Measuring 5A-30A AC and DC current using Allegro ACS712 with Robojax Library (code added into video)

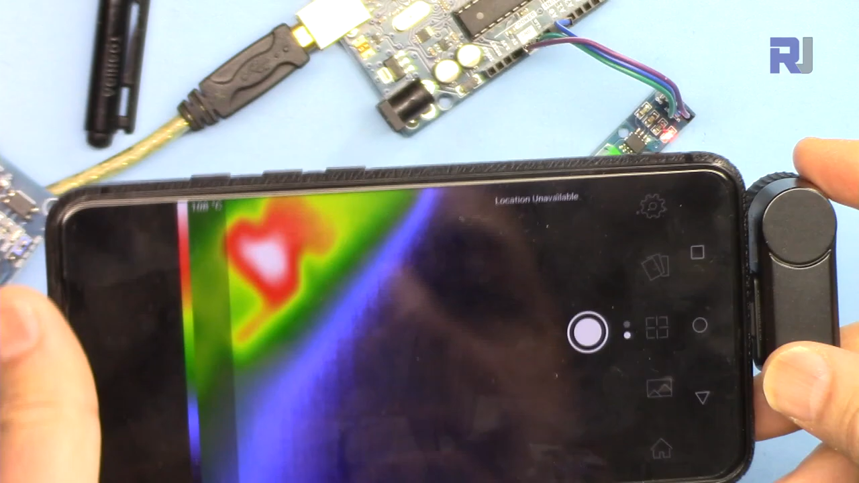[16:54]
I'm putting here the thermal camera and as you can see here at this point
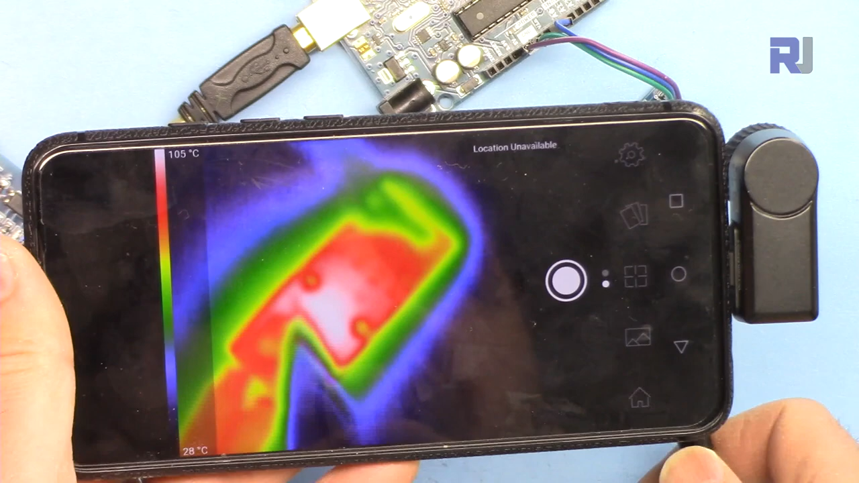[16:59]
On screen: scale top 105°C, scale bottom 28°C
it shows 110 degrees it's very hot